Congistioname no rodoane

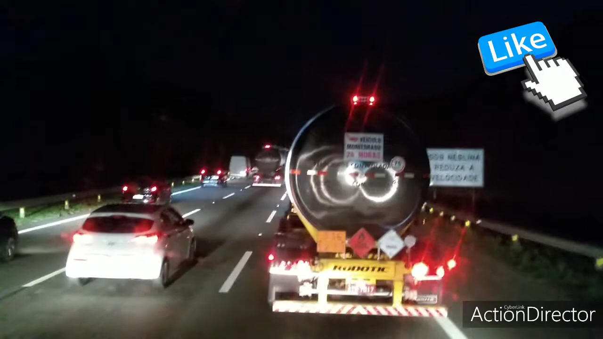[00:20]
faltando seis minutos pras oito da noite aí Rodoanel aqui em Budazard, aqui em sentido São Paulo aqui Sentido Osasco né Tudo parado, tudo parado, não sei o que aconteceu aí Pedi informação no rádio aí, não passaram ainda Da rede pra frente, lá tá abandonado? Aí ó, da rede pra frente Da rede pra frente, tudo abandonado aí ó
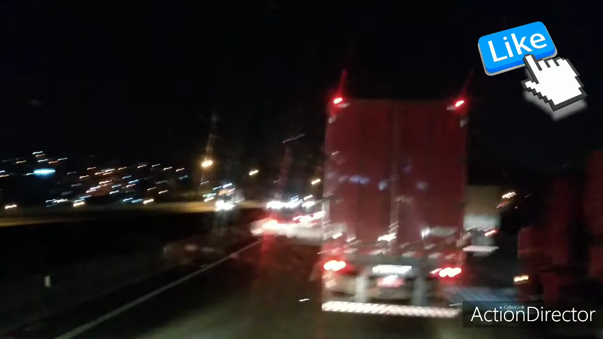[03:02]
Tá passando em cima da regra Isso aqui Chegando na regra que tem curta Graças a Deus aí Começou a fluir Aí tava muito parado ali pra trás ali Uma hora mais ou menos ali Puxando fila Chegando aqui na regra que tem curta Já começou já A clarear mais A andar mais o trânsito aí
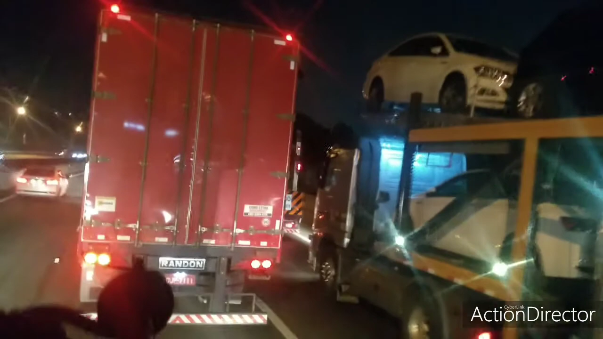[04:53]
Parando direto A fila aqui Se empolgar aqui E andar bem aqui Precisa parar Você bate na traseira Aqui de outro Mas Vamos que vamos Aí galera Aqui o O trânsito aqui já melhorou
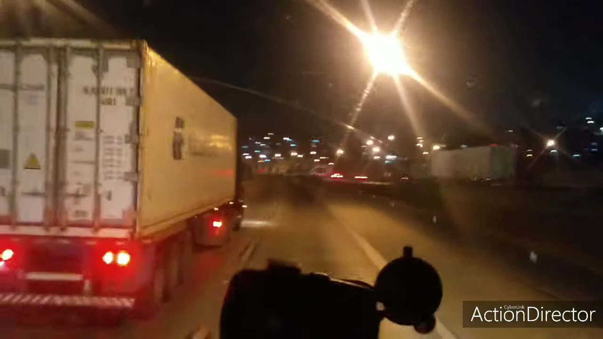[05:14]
Já fluiu mais A paradeira mais mesmo Tava ali Até a entrada de Curitiba ali E sai pra Curitiba Trocou o anel pra Curitiba Aí Já tá mais tranquilo
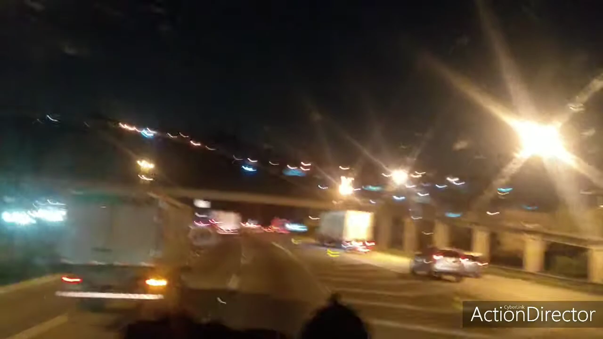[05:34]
Pode ver O trânsito melhorou pra caramba Graças a Deus Vamos que vamos né
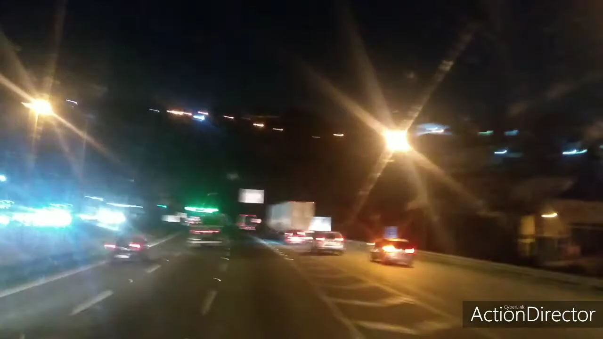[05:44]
Mas beleza A joia pessoal Forte abraço a todos Fiquem com Deus Rapaz do céu Abençoa cada um de vocês aí Não esqueça de se inscrever no canal aí Dar um like E Ajudar a crescer aí Acionar o sininho aí Pra receber mais vídeos aí Entrando no túnel agora